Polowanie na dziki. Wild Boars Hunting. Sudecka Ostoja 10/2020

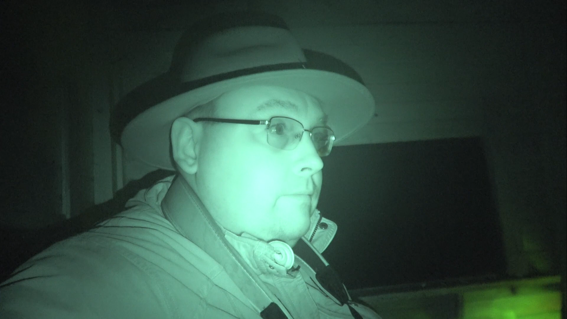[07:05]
także schodzę, jest godzina 20, po 23, spróbuję rano, także być może rano się nam uda coś więcej zobaczyć. Widzieliście, mieliście okazję zobaczyć, jak ten part fajnie nagrywa, to moim zdaniem za te pieniądze, on kosztuje teraz chyba około coś 1600 zł, rewelacja, po prostu za te pieniądze naprawdę super sprzęt. Mi to służy tylko do nagrywania.
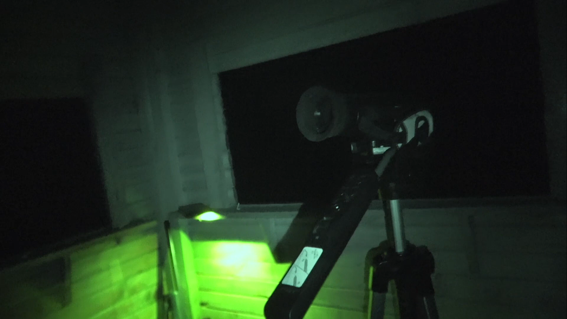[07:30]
W statywie sobie stoi, ale uważam, że jako sprzęt do nagrywania jest rewelacyjny. Dobra, także zobaczymy, co nam przyniesie świt. Jadę, kimnę się w domu chwilkę i walczymy dalej. Także do zobaczenia już rano.
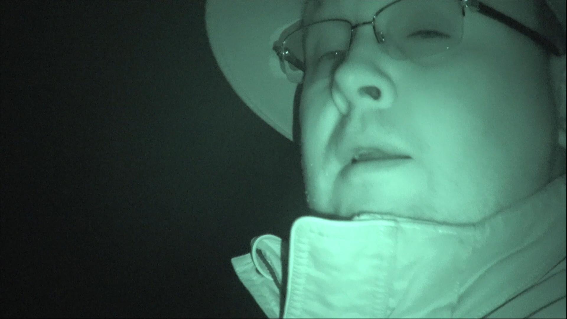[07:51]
Słuchajcie, miałem pojechać rano na świt, ale jest godzina druga. Mówię, lepiej się nie kłaść, bo ja to czasami jak się położę, jak się położę, to już mogę nie wstać rano. Więc przyjechałem tutaj, jest uprawa groszku. Znajomy rolnik wspominał mi, że posiał groszek i że dziki mu zaczęły tutaj chodzić. Do tej uprawy mamy jakieś, nie wiem, 350 metrów. Zostawiłem samochód wcześniej i spróbuję je podejść.